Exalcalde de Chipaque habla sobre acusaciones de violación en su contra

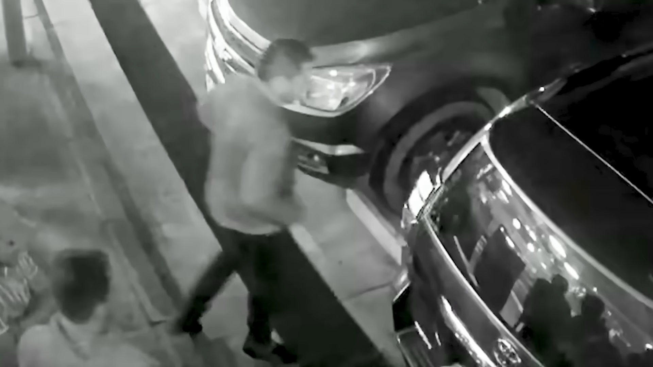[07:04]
Un testimonio clave para entender lo que pasó a la salida de ese sitio es el de este hombre.
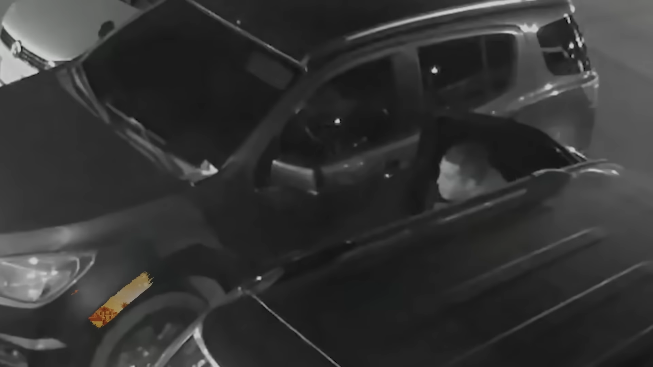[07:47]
El hombre que esporádicamente y vestido de negro aparece en los videos es quien podría
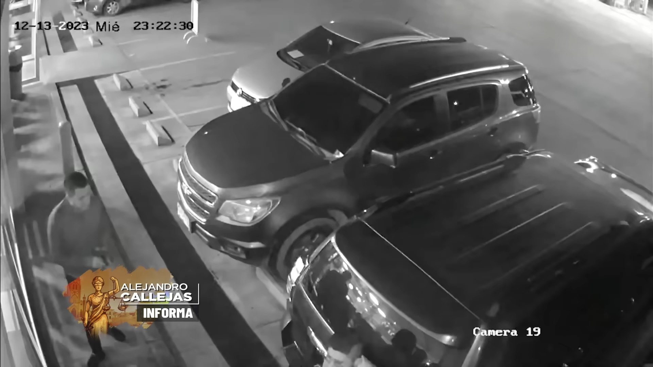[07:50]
testificar qué le sucedió realmente a Yuri Castellanos el día de su presunto abuso.
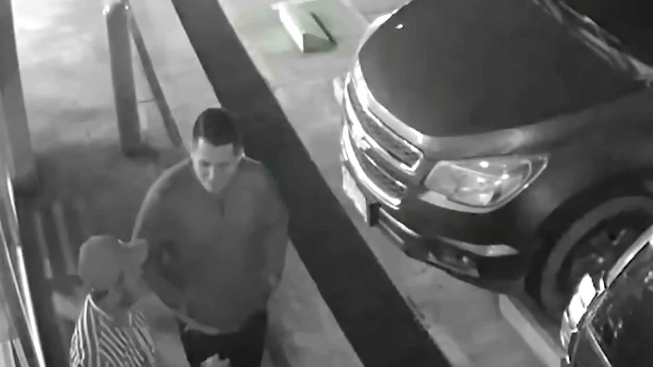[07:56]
Se trata de Santiago Carrillo, el conductor del exalcalde de Chipaque.
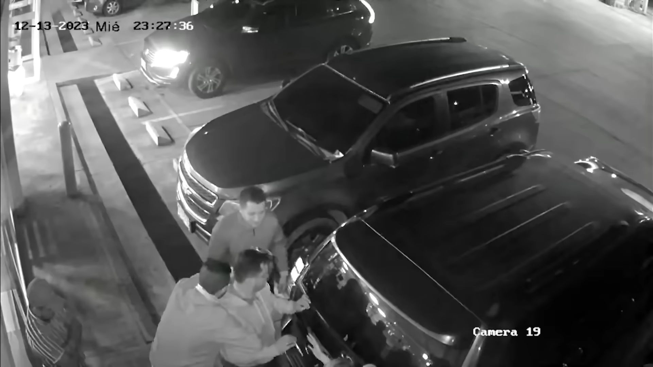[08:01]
Una de las preguntas del caso es por qué la joven fue la única persona que al salir del restaurante no fue llevada a su casa.
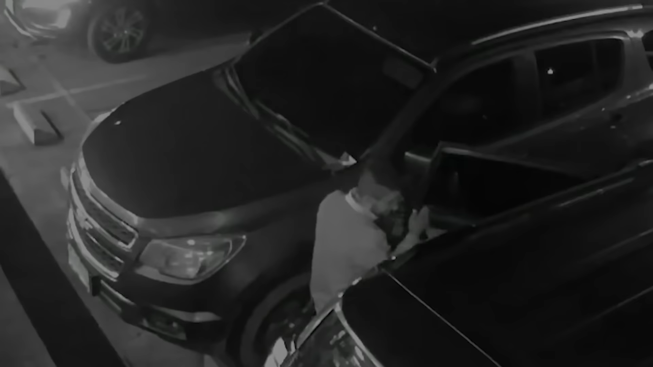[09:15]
La camioneta fue abordada por siete personas.
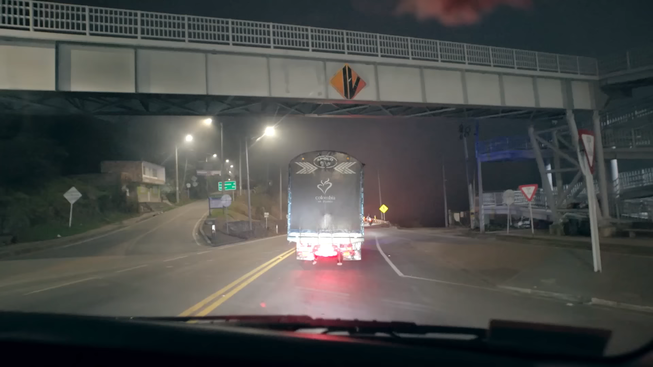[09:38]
Hacia la medianoche solo quedaron en el vehículo el alcalde, Yuri y el conductor. Se dirigieron hacia Bogotá.